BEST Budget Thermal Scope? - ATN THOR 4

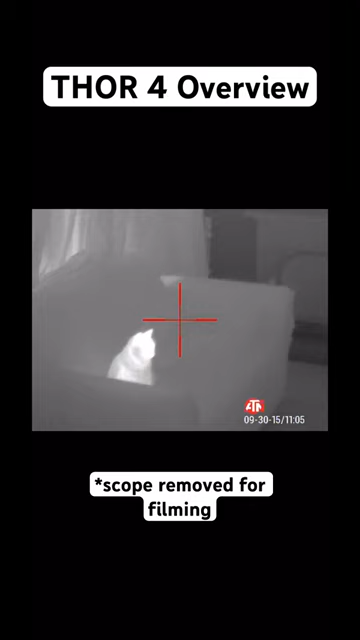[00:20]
and you can see that warm spot right there on the couch that's where it was sitting a second ago we pan over here you can see on my pretzel it is super hot just pulled it out of the microwave